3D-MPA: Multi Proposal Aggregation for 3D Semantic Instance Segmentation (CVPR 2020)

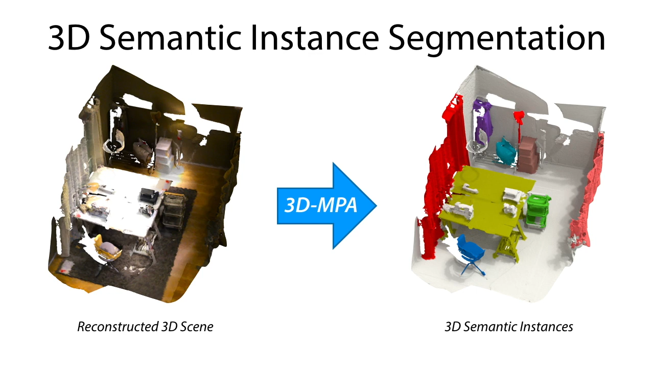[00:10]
From an input 3D scene, we leverage a sparse volumetric backbone to jointly learn meaningful semantic features and object centers.
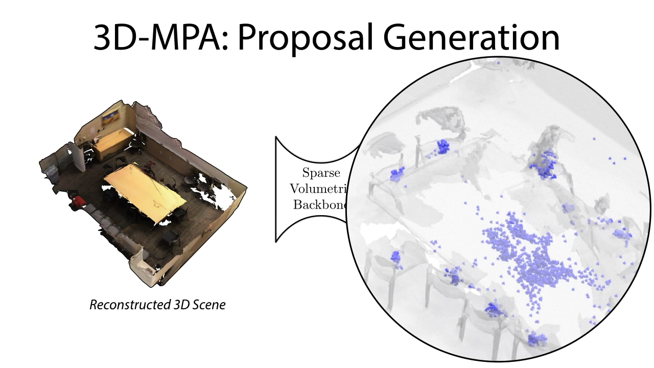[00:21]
We obtain proposal positions by sampling from the predicted object centers.